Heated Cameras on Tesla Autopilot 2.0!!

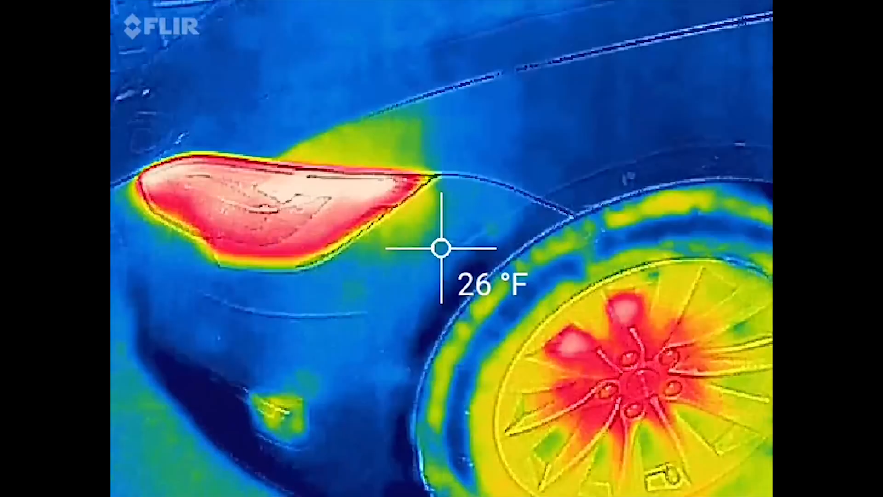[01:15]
On screen: spot 26°F
the headlights are a little bit more toasty just because we just went on a drive you
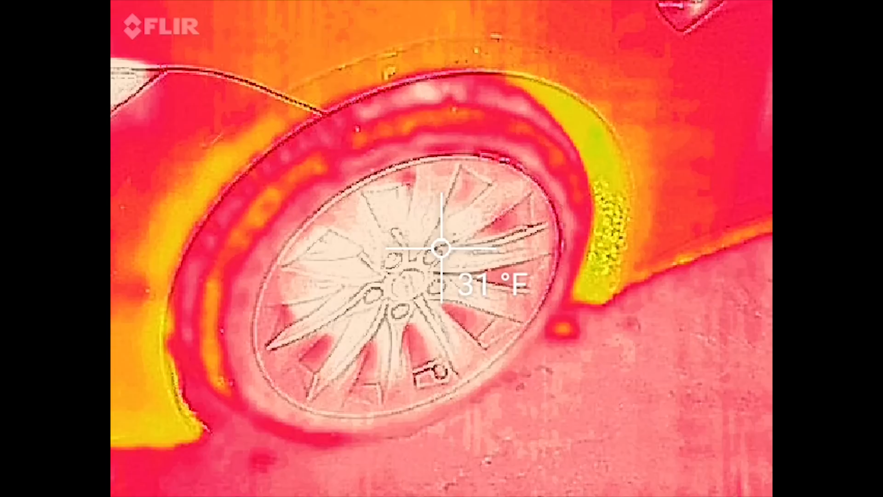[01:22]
can see the wheels and the most intriguing thing is the right
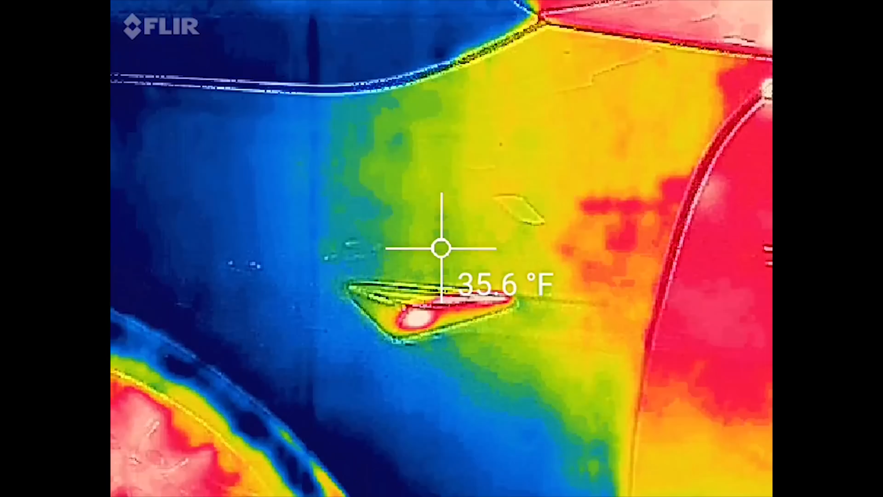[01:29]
there so it definitely looks like the camera at least this one is heated to some degree
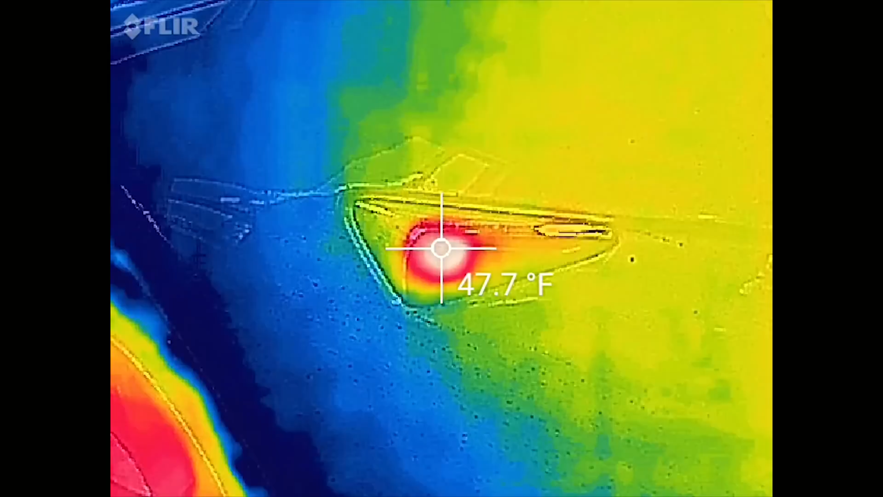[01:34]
On screen: spot 47.7°F
there's some heat coming off of it whether it's just operational
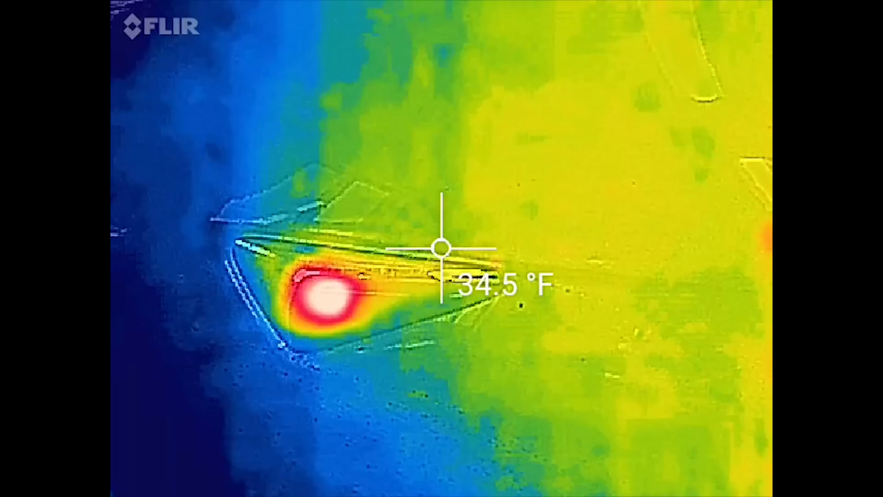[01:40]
or there's a little heating element in there because it is definitely hotter than the
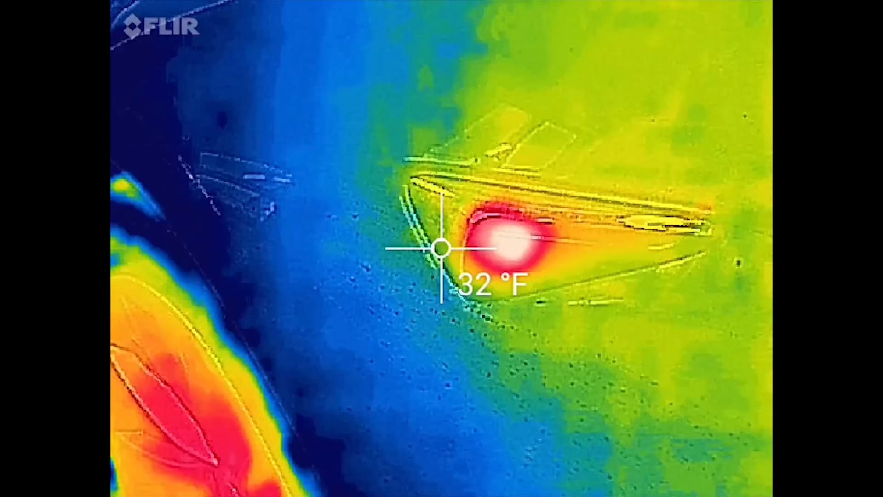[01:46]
On screen: spot 32°F
surrounding temperature by I don't know like 15
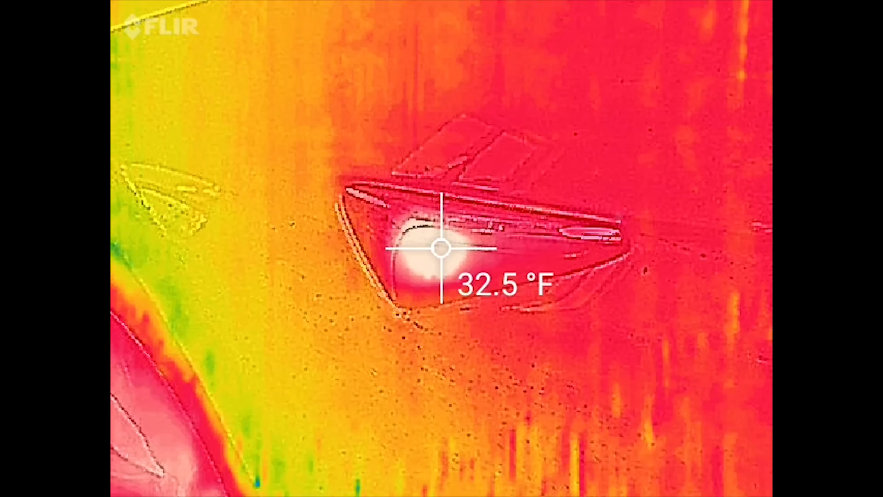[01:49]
On screen: spot 32.5°F
degrees or so maybe even 20 so that's definitely good
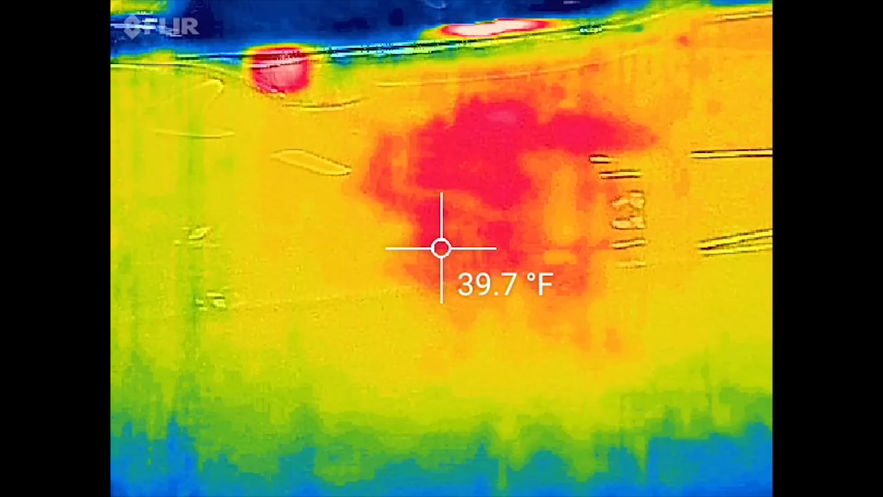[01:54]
On screen: spot 39.7°F
news and then over here so
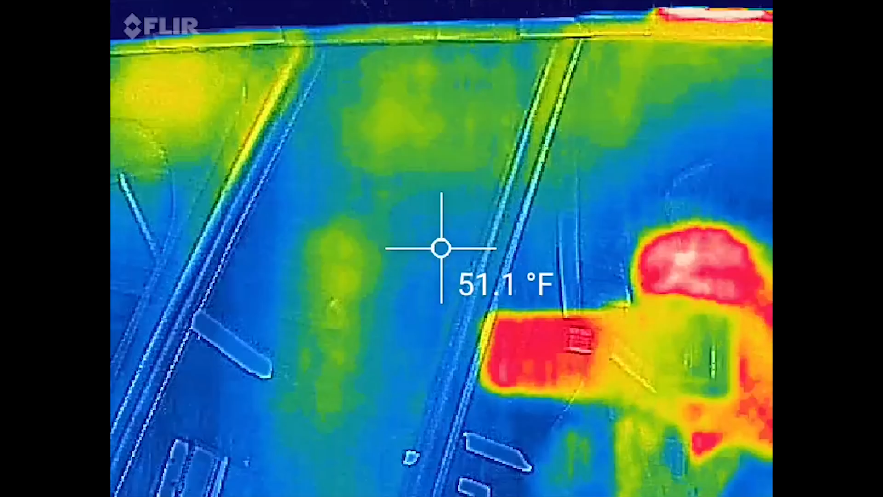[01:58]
On screen: spot 51.1°F
this side might
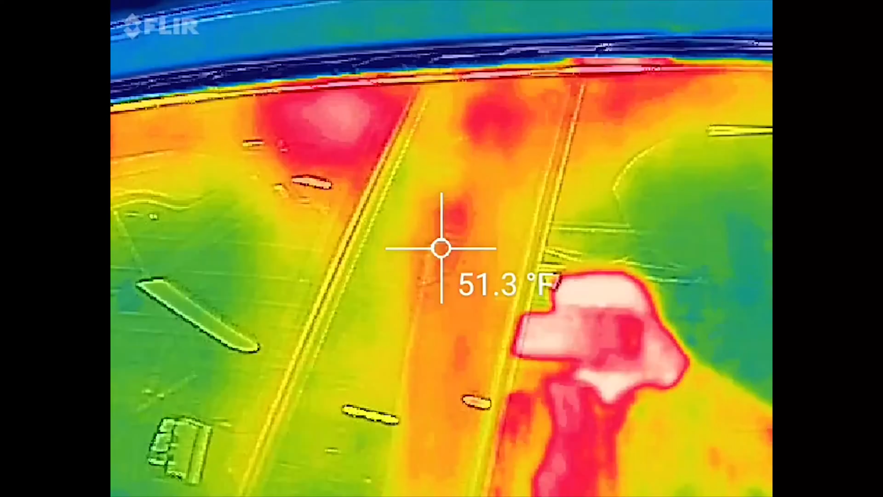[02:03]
On screen: spot 51.3°F
be a little skewed just because of the Sun you can see the cameras right there it's about 50
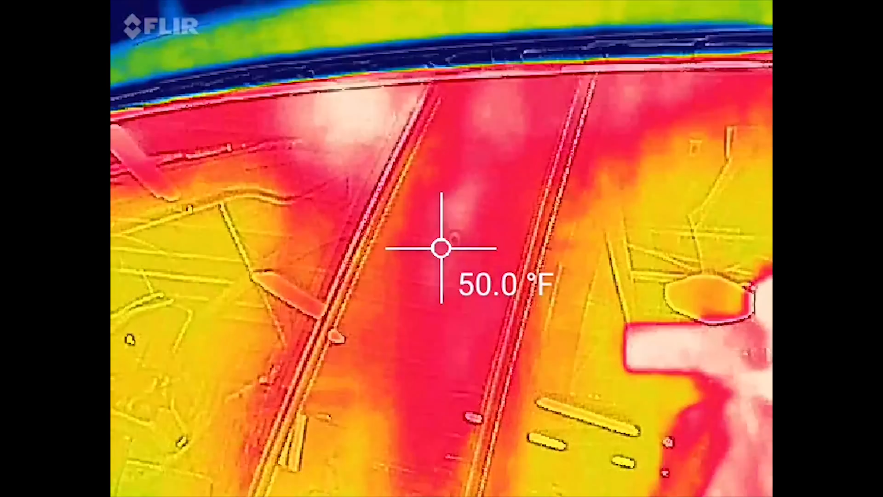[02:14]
On screen: spot 50.0°F
um don't really know if that one's actually heated or not can't really tell doesn't necessarily look like it so
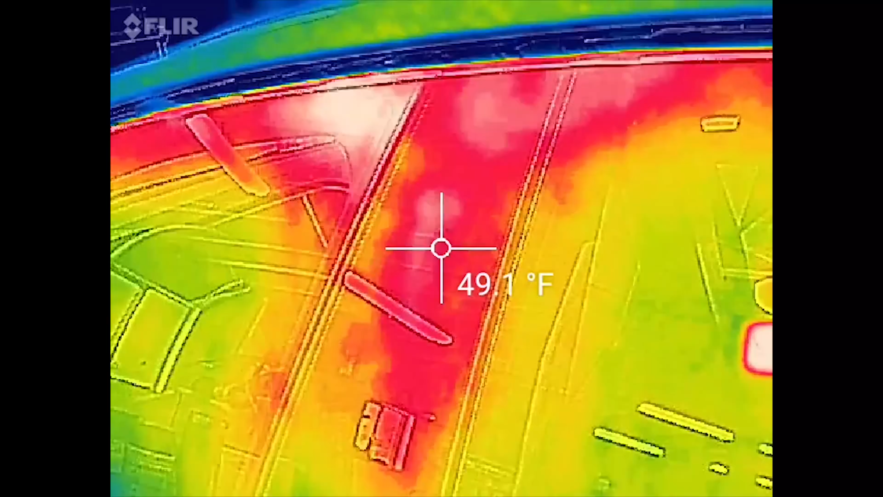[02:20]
that might be a wash we'll have to come back to that
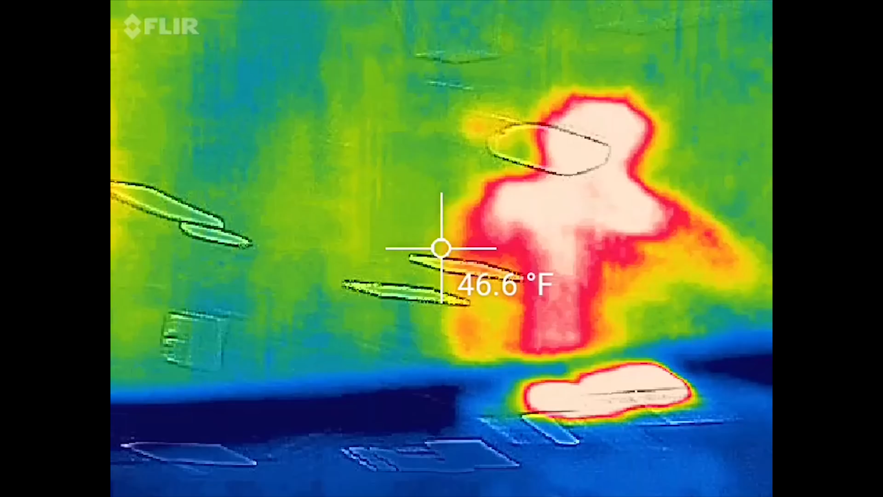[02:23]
On screen: spot 46.6°F
one in another video coming around the car
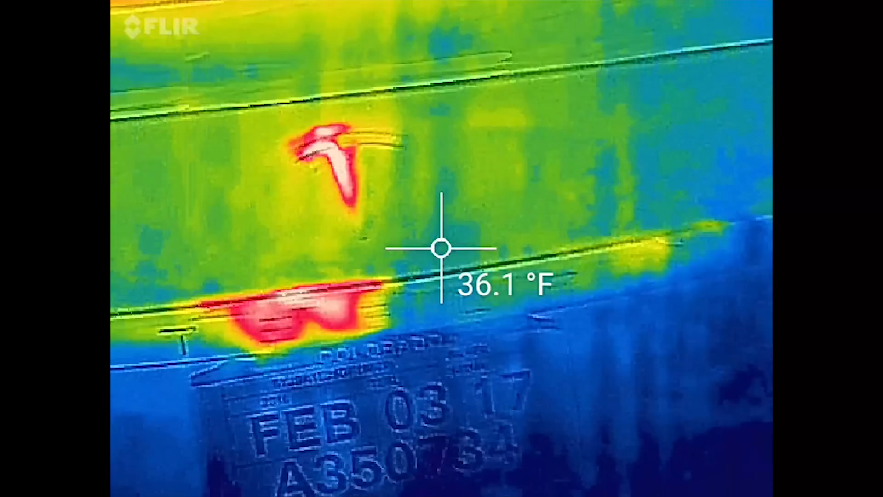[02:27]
On screen: spot 36.1°F
we're looking here at right there is
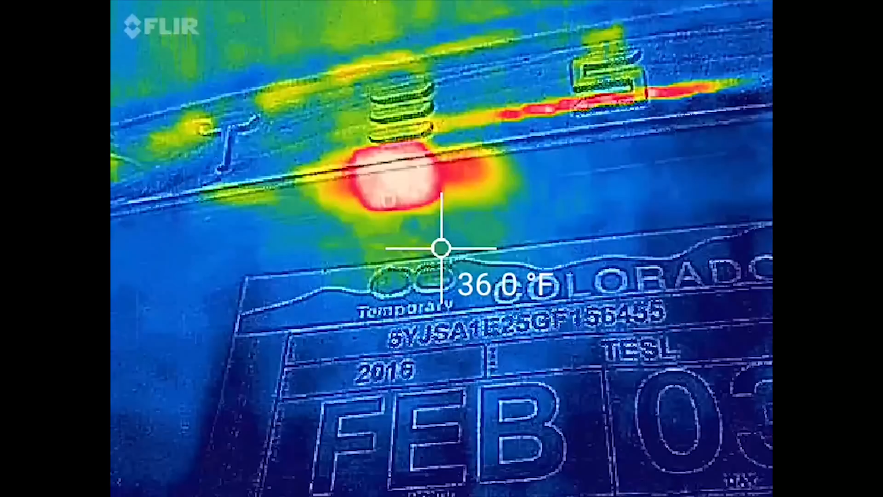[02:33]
On screen: spot 36.0°F
the rear camera and it is producing some heat it's about 43 and around it is mid 30s
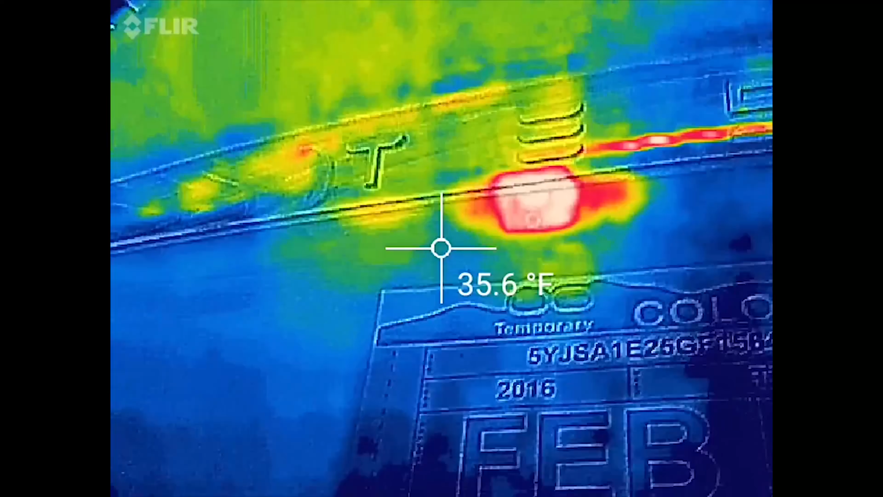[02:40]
On screen: spot 35.6°F
so it's definitely producing some heat but you can also kind of see there's like a line there maybe that's like
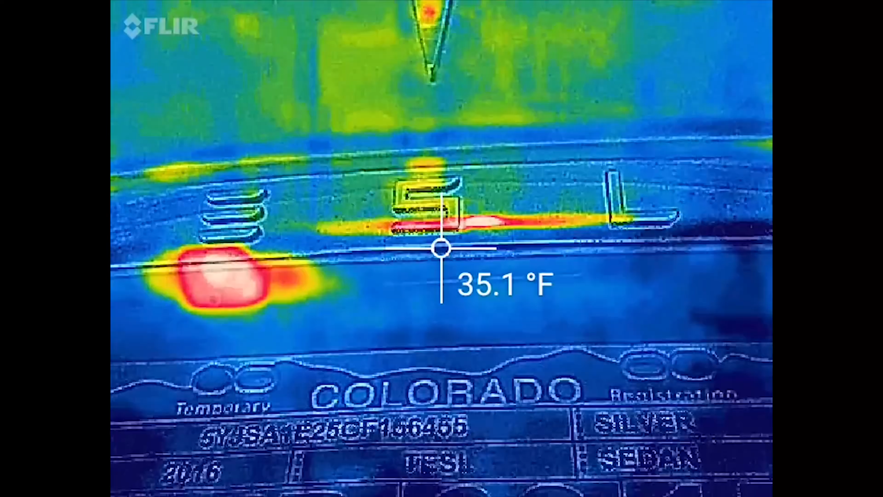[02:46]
On screen: spot 35.1°F
an electrical line or something I don't know but it's producing some heat there and then last
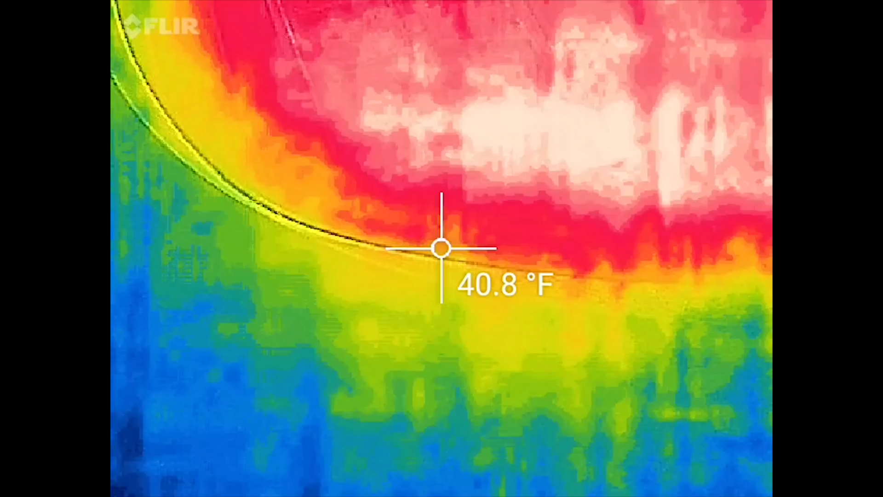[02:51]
On screen: spot 40.8°F
but certainly not least let's go ahead and look at the